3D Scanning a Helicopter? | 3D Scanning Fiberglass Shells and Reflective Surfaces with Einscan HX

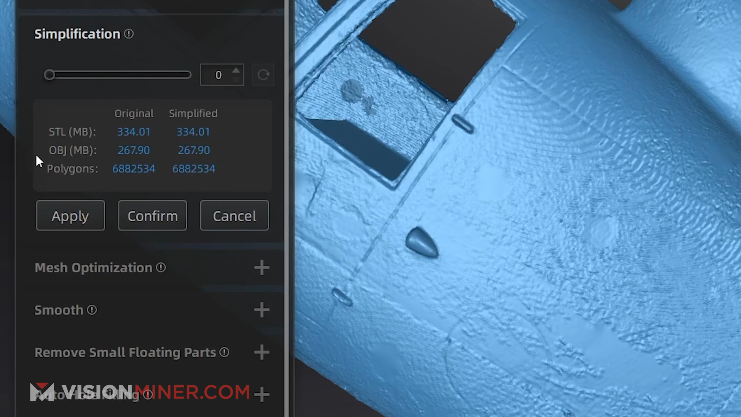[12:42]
And it'll be a nice low poly version. You can do that right here in the software mesh optimization. I'm actually going to do this one as well. It's kind of like smoothing, but it makes all the triangles a lot more even.
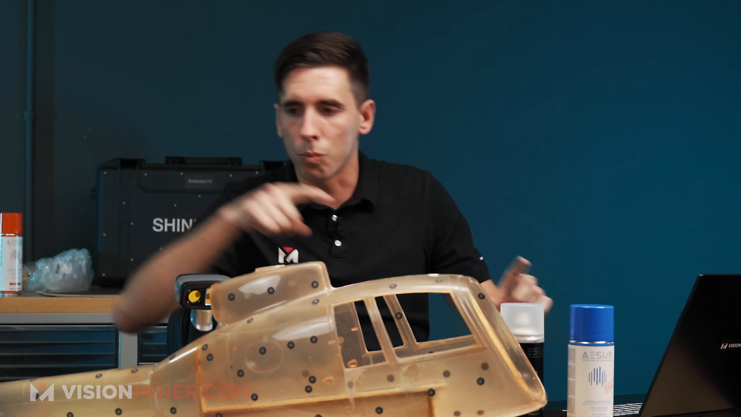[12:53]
So you don't have one really long triangle and then a bunch of little ones grouped up. It just evens everything out. You've got smoothing, you've got small floating parts, hole filling, automatic or manual.
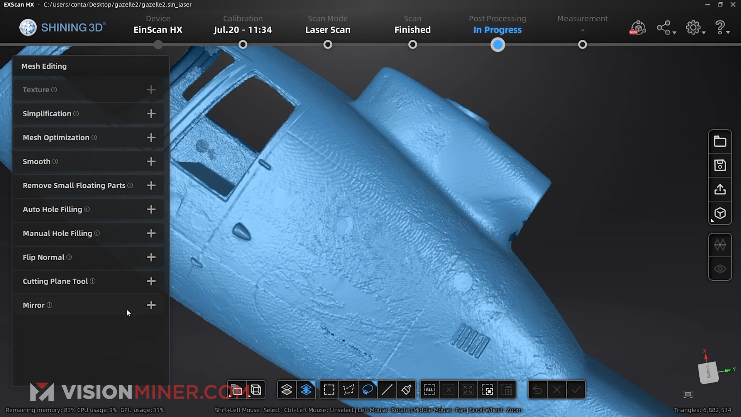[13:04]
You can flip all the normals, use the cutting plane tool here, or you can mirror stuff. So there's a little bit you can do in here. So I'm just going to run the mess optimization around 40.